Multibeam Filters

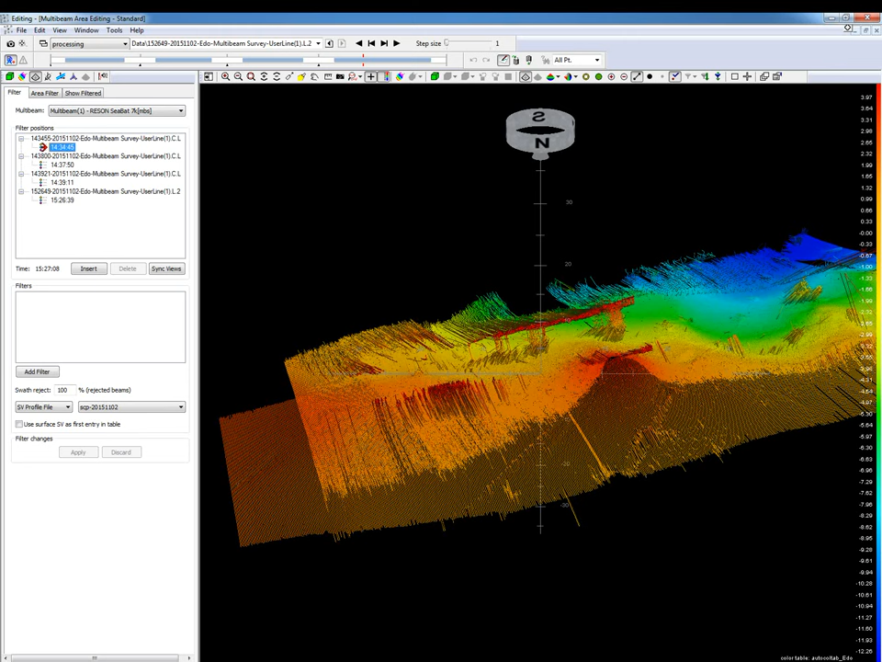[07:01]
This filter filters this. Let's see the disturbance in the next data set. We select all filter positions. Add the filter.
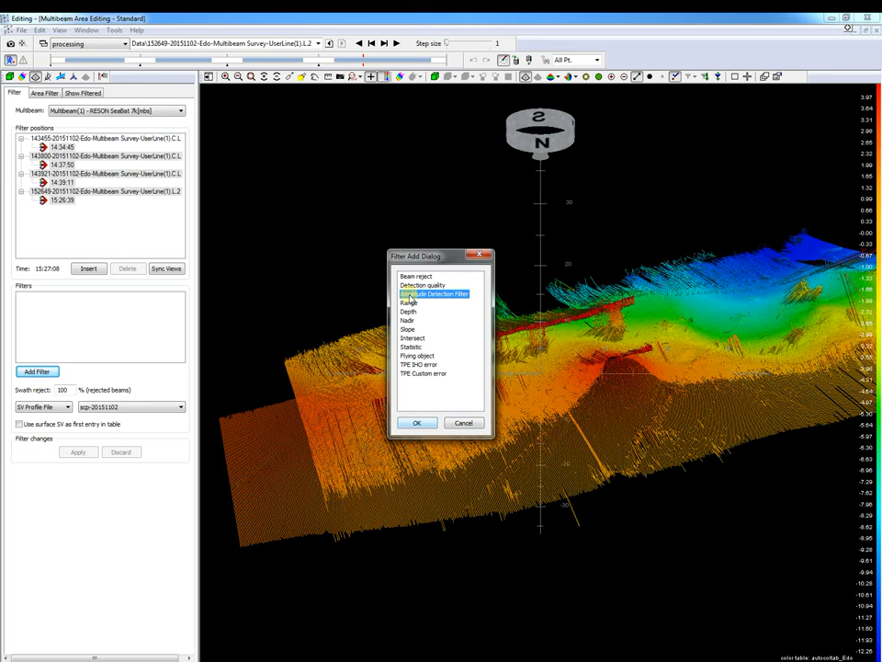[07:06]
Set the filter setting.
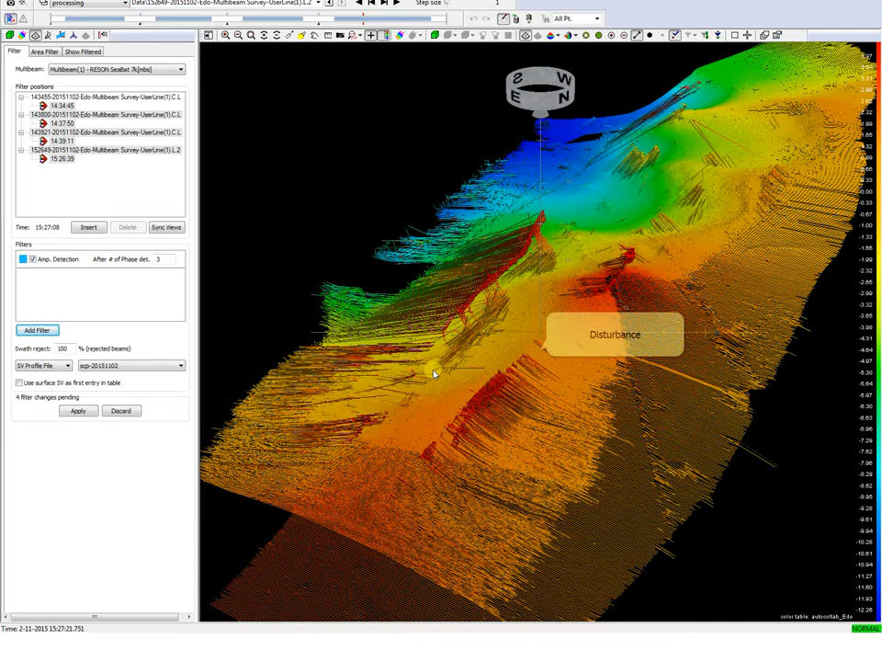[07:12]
So we see our disturbance. And after applying the filter it is cleaned. And now the range filter. The range filter rejects the beams outside the set range limit. Let's take a look to the next file set where we see some disturbance.
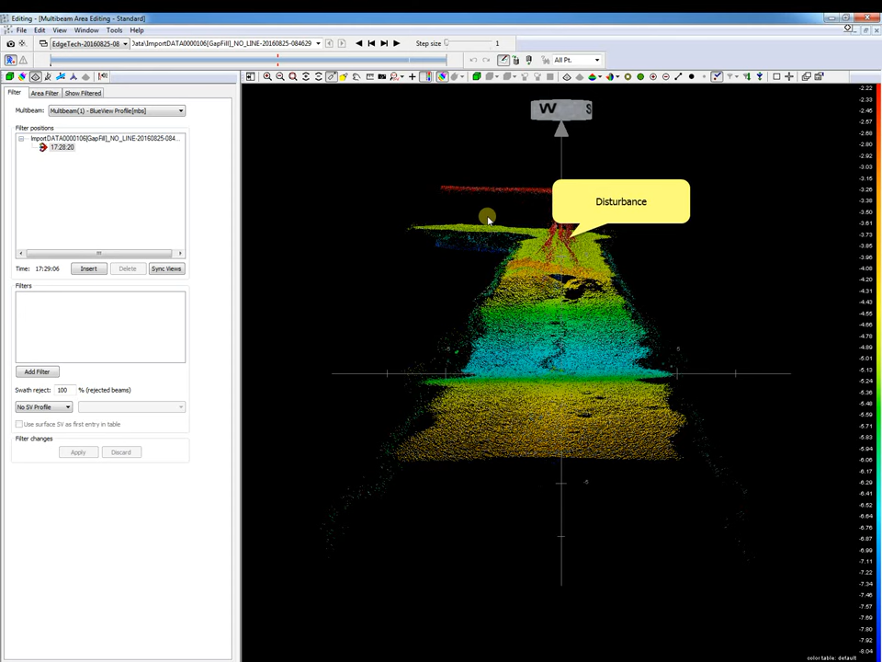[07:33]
We add the filter. The set range limits are relative to the sonar.
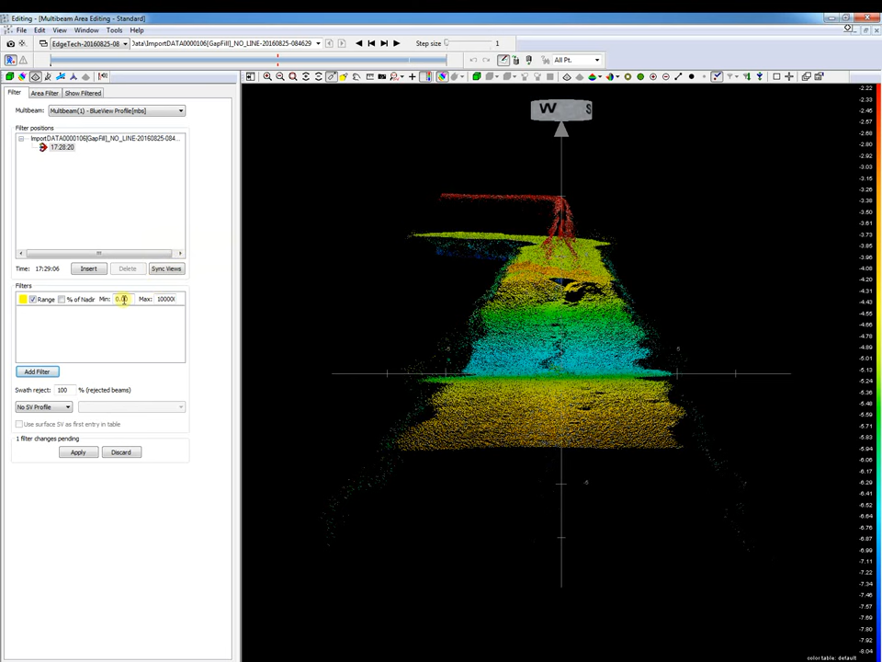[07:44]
When we have applied the filter. We see that our disturbance have been removed. But unfortunately now also real data have been removed. So be careful with your range limits.
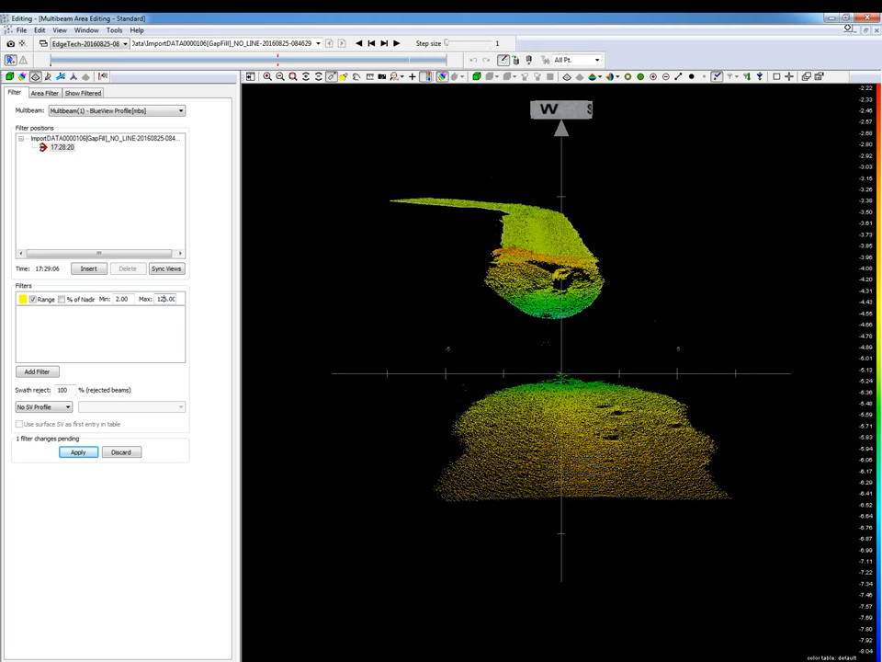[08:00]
Let's change them.
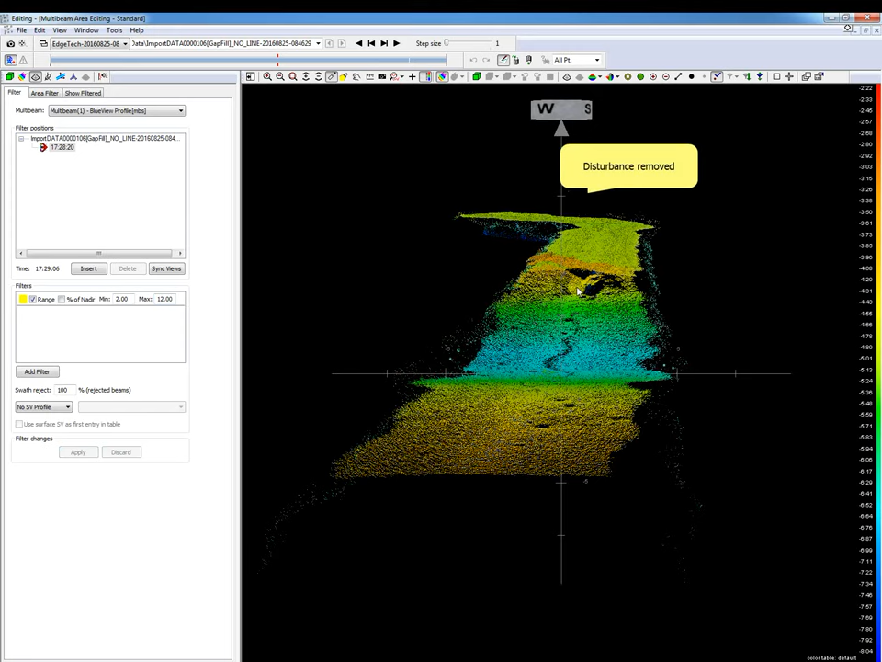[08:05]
So now only the disturbance is removed.
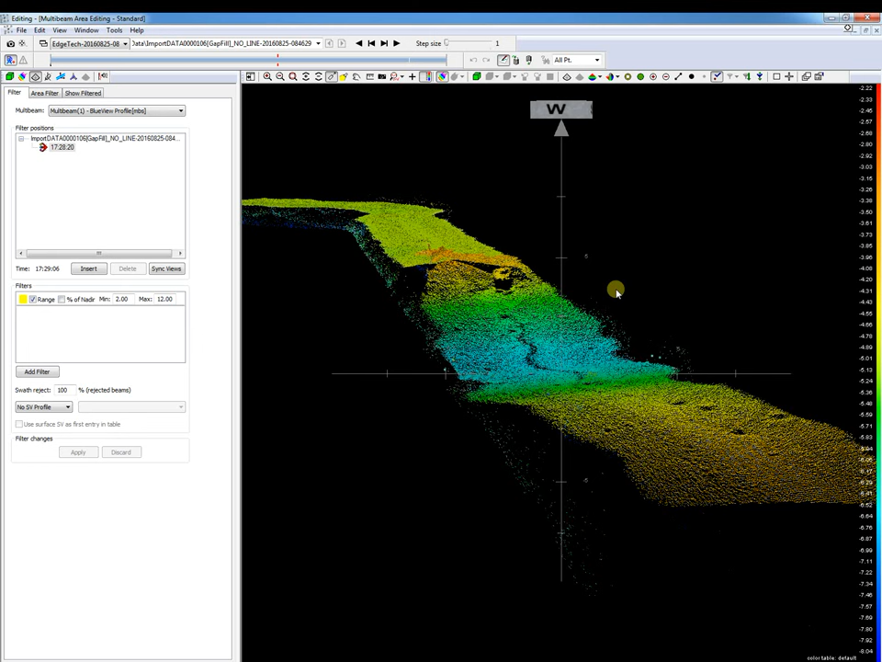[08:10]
This filter may be useful if there is for instance disturbance close to the sonar transducer. And now the depth filter. The depth filter rejects the beams falling outside the depth limits. If we have a more or less flat seabed then we can filter noise around the bottom detection.
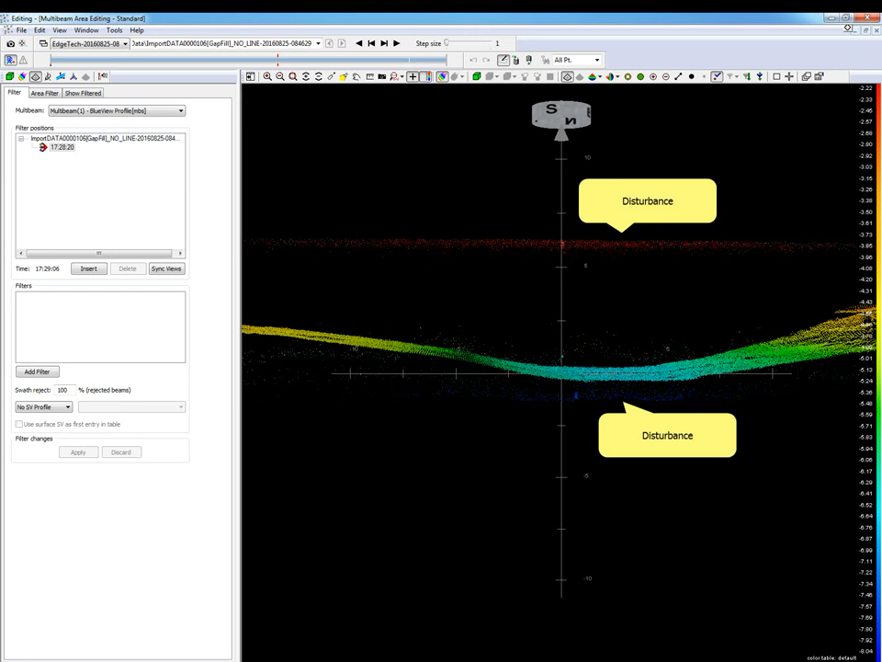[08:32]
So let's take a look to the next file set with some disturbance.